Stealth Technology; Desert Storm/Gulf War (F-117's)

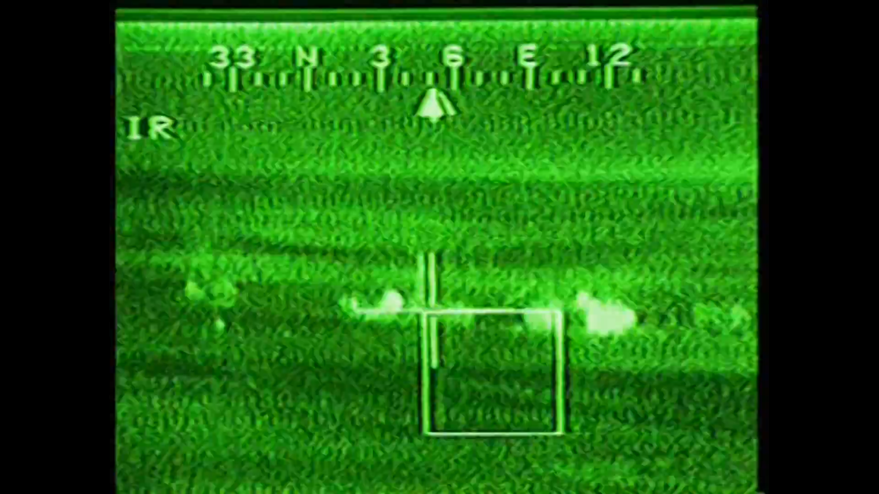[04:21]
Scott, good. Another one target. Excellent.
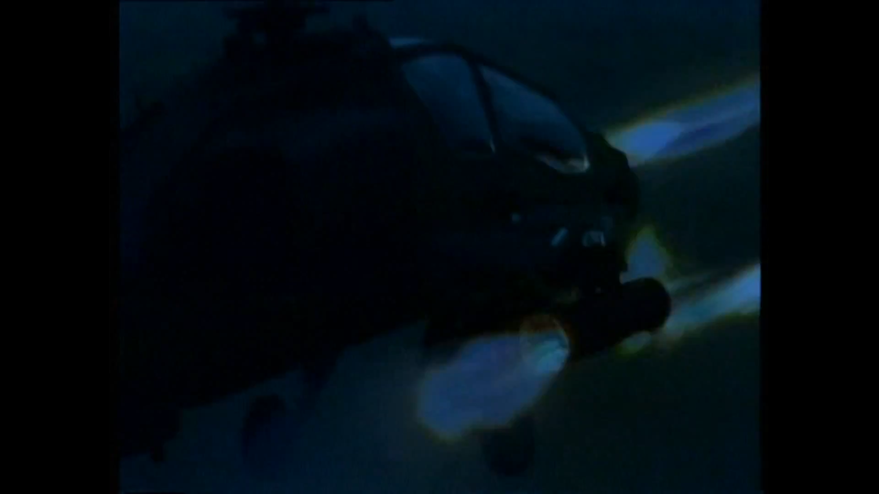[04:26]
The darkness of the desert being so complete, the flash of an explosion lit up everything.
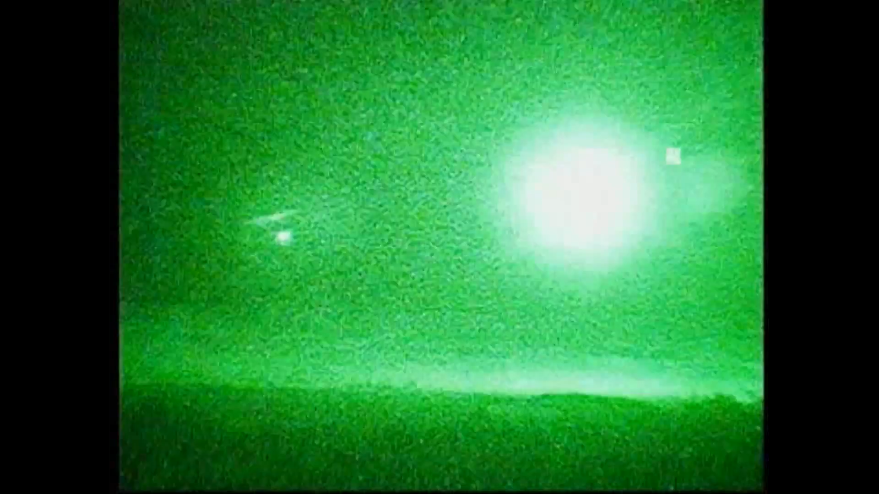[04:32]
You know, one flash after another, after another, as the radar site blew up.